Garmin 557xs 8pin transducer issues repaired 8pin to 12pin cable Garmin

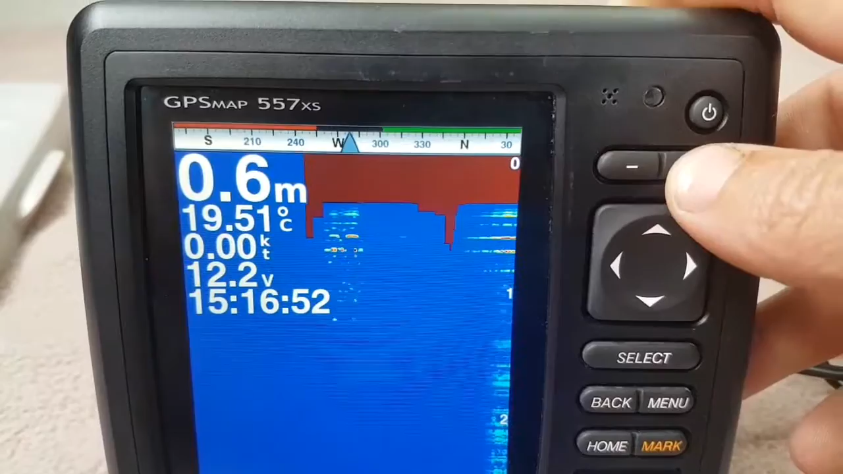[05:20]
On screen: depth 0.6 m, water 19.51°C
it's in the bucket that's why it's in the bucket that's why it's giving me that you won't see any fish because
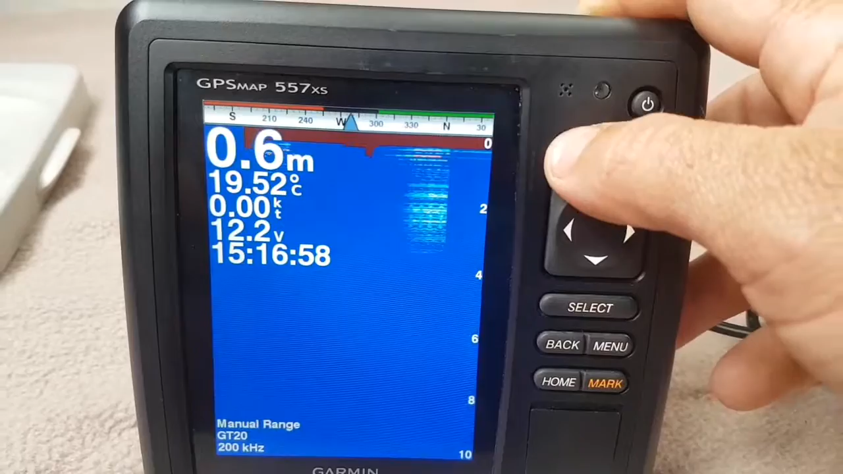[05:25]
On screen: depth 0.6 m, water 19.52°C, speed 0.00 kn
there's no fish underneath the boat all in the bucket of water so go back and you can when